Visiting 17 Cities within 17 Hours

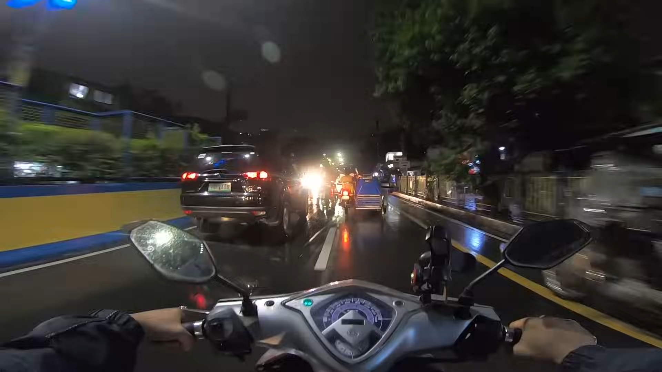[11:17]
On the way sa Makati, meron akong isang problemang hindi ko inaasahan.
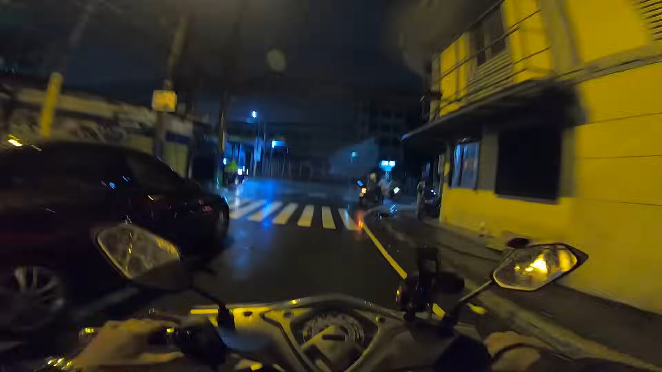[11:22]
Ang kaninang ambon ay magiging malakas na ulan. Biglang lumakas yung ulan!